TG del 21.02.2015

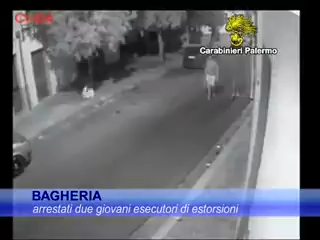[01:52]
tra l'altro riconducibili a tentate estorsioni aggravate dal metodo mafioso. L'operazione è l'epilogo di una complessa attività investigativa sviluppata dallo scorso mese di luglio dai carabinieri della compagnia di Bagheria sotto la direzione della procura della Repubblica di Termini Merese. Le attività investigative hanno preso le mosse da due attentati incendiari commessi in danno di un commerciante a Bagheria a luglio e agosto dello scorso anno. Lo stesso modus operandi ha adottato il fuoco appiccato alle saracinesche con la benzina,
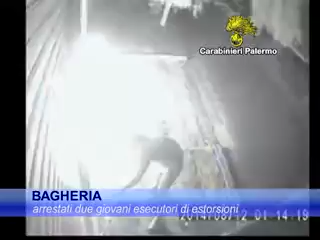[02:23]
classico attentato di stampo mafioso il 12 agosto dello scorso anno ad una ditta di rivendita di macchine agricole che ha subito l'incendio della saracinesca del proprio esercizio commerciale.